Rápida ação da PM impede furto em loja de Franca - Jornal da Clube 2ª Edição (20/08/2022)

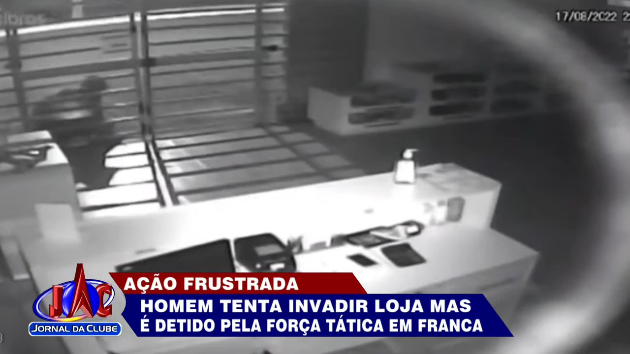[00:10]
Mas desiste de entrar. Em seguida, os policiais da Força Tática aparecem e realizam a abordagem.
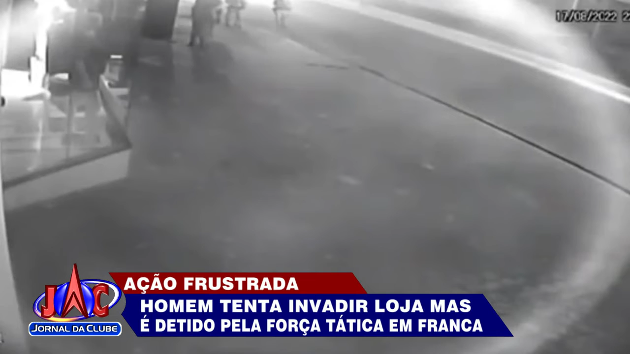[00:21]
O criminoso foi encaminhado para a Central de Polícia Judiciária, onde foi preso em flagrante por tentativa de furto.